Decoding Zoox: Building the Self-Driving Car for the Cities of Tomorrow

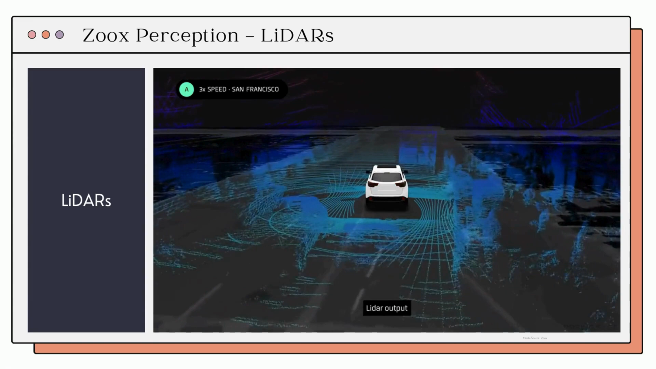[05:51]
LIDAs excel at detecting depth and can accurately measure the shape and the size of the objects, both during day and night.
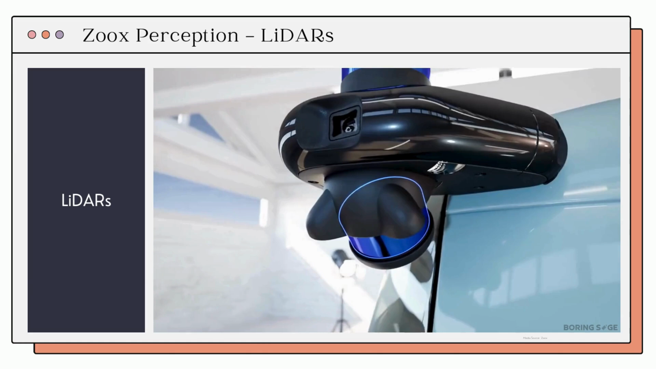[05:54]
Next, we have RADA. RADA works by bouncing radio waves off surfaces to determine the distance, size, speed, and direction of objects around the vehicle. LIDAs offer three key advantages.
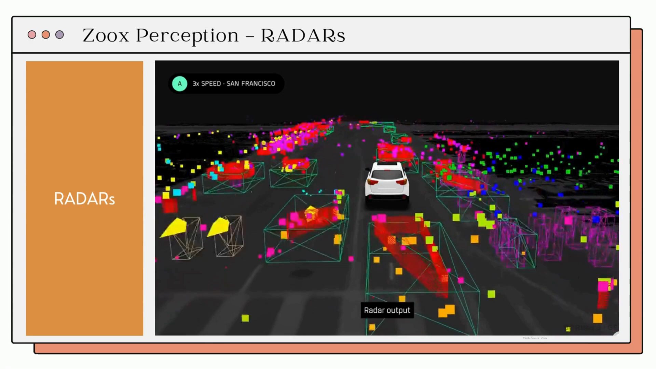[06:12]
It measures velocity with low latency, detecting objects at long distances, and performs a lagoon in challenging conditions like rain, fog, and snow. These RADA are located around this vehicle in all the four corners.
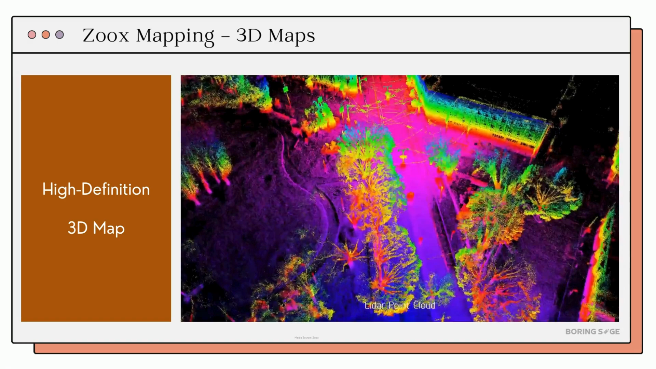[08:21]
that captures all the static elements of the city, such as roads, curves, bridges, traffic lights, and more.
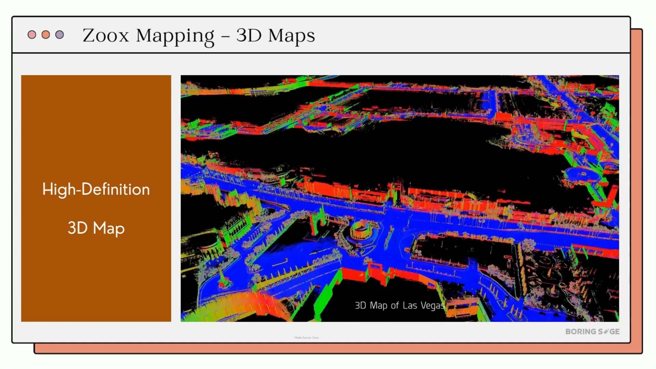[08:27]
Then,
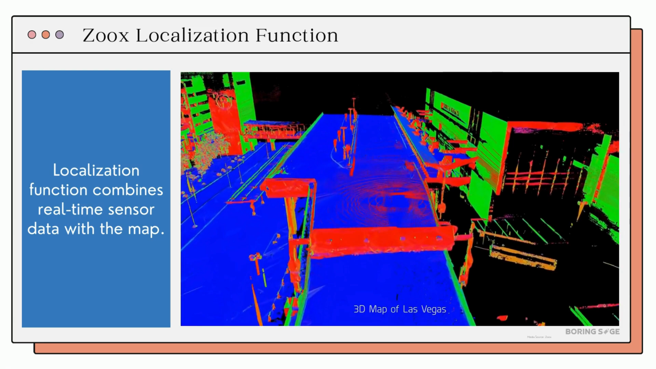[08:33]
real-time data from sensors is constantly compared with the map using the map-matching technique which we covered in detail in our course.